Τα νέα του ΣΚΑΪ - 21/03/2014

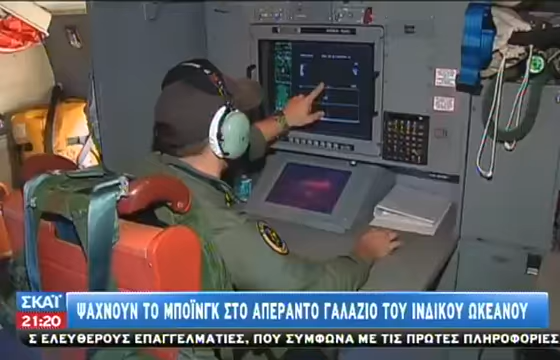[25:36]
Πάνω στο Αυστραλιανό αεροσκάφος τύπου P3 Orion τα συστήματα ανείχνευσης είναι
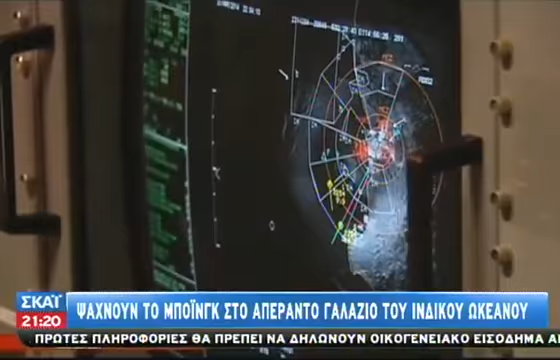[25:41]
εξελιγμένα αλλά τα μέλη του πληρώματος χρησιμοποιούν επιόρες τα παραδοσιακά μέσα ανείχνευσης, τα ίδια τους στα μάτια.